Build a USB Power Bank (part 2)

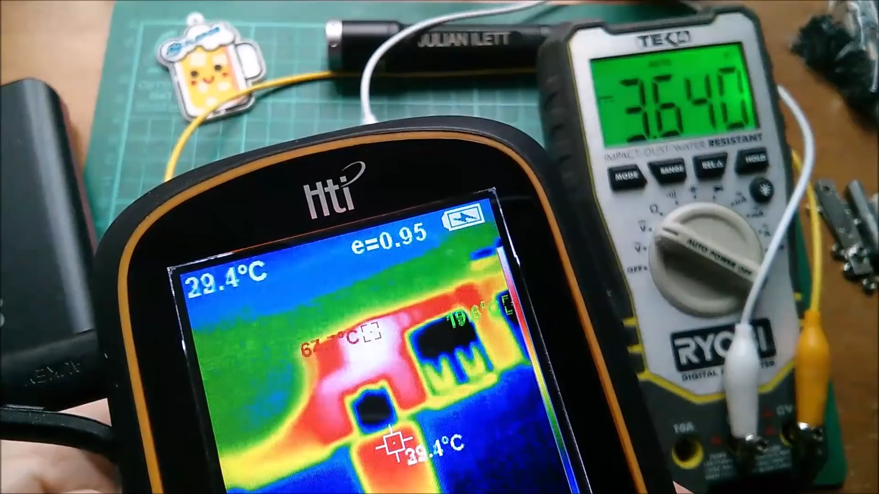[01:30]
On screen: spot 29.4°C
connector which is quite warm in its own right is the hottest part of the system 67 degrees
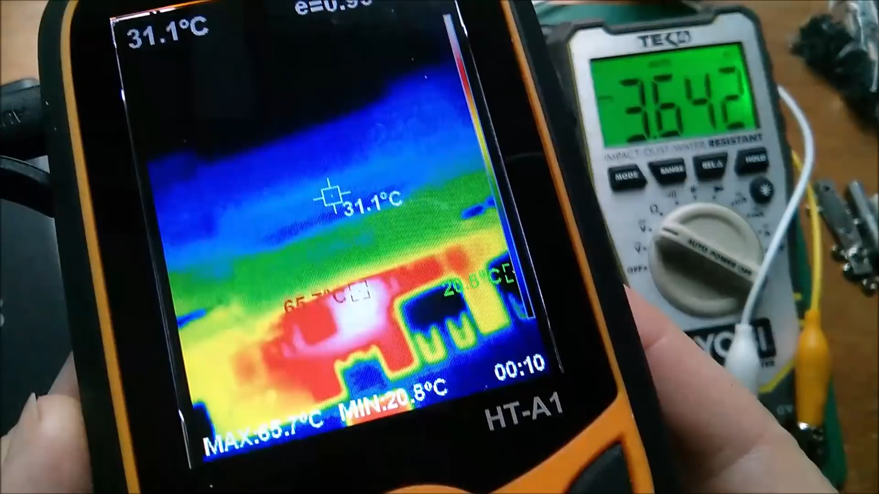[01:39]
On screen: spot 31.1°C, min 20.8°C
maximum 65 66 and that is indeed that little 8205 MOSFET what about this chip over here between
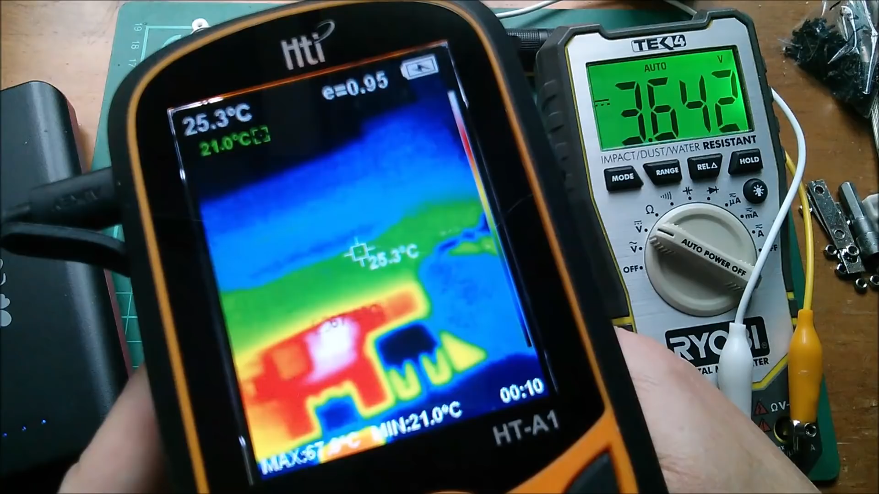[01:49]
On screen: spot 25.3°C, min 21.0°C
the two USBs no that's just mildly warm it's definitely
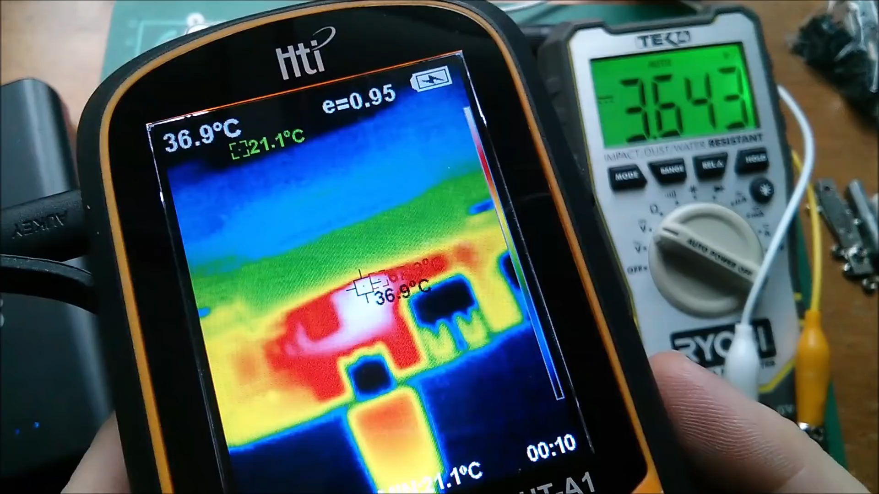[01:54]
On screen: spot 36.9°C
that MOSFET that's getting hot and my USB-C connector in fact this cable does feel quite warm it does look a bit
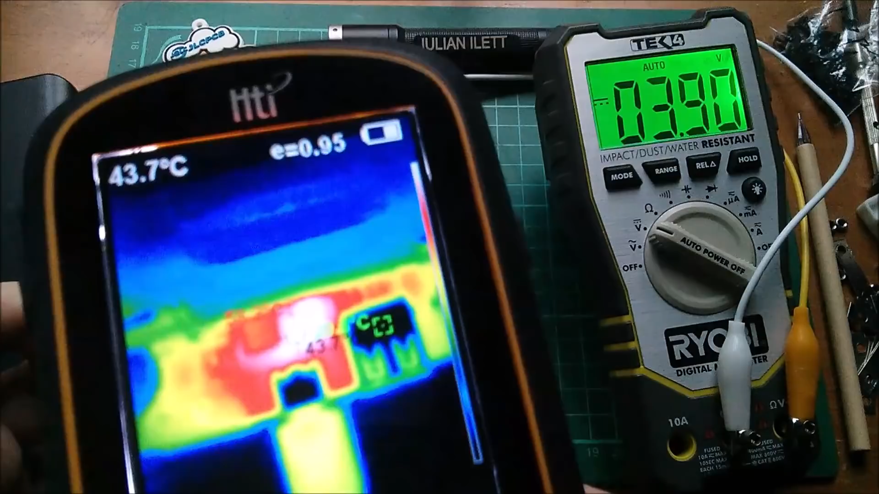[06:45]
On screen: spot 43.7°C
chip behind the three-digit display I'll try and point that out
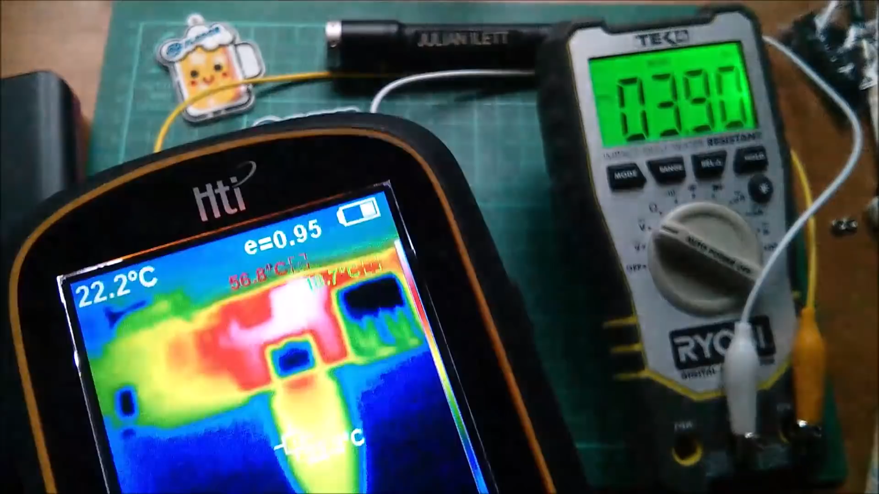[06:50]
On screen: spot 22.2°C
three-digit display is going to be down here somewhere still the major heat is coming off that 8255 MOSFET which is there it's bleeding into the inductor there that square thing these look very cold they're not cold but they're just very reflective which are the USB sockets there's that charge control
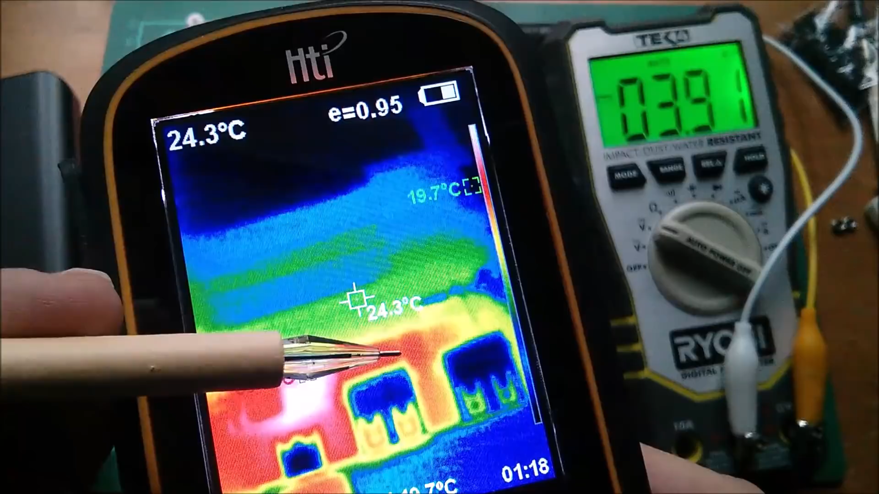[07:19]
On screen: spot 24.3°C
chip there which isn't particularly warm no it's still the it's still the
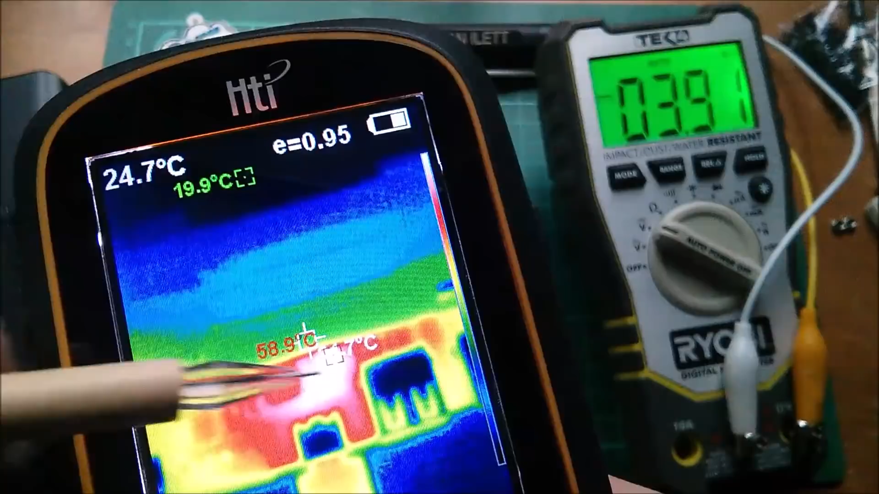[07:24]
On screen: spot 24.7°C, max 58.9°C
MOSFET there that's getting warm what are we getting about 60 degrees on that so the kind of temperature that you'd have on a central heating radiator
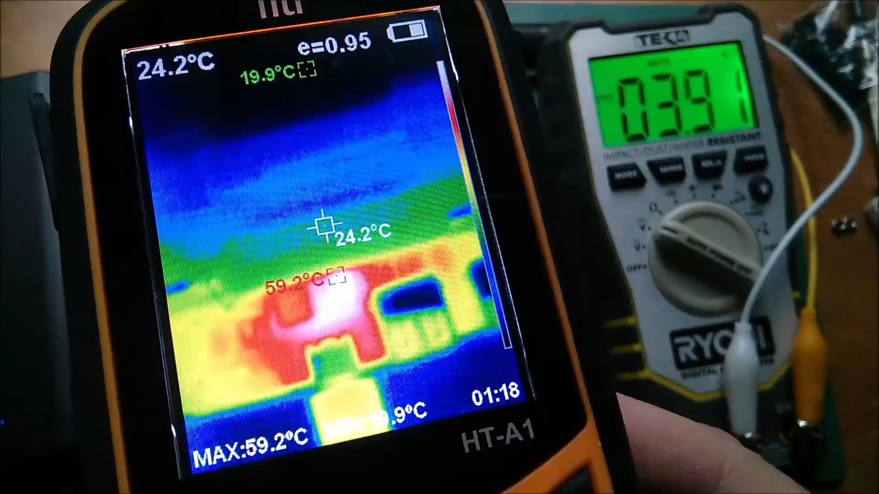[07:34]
On screen: spot 24.2°C, max 59.2°C
right I'm up to 4 volts and only 26% showing on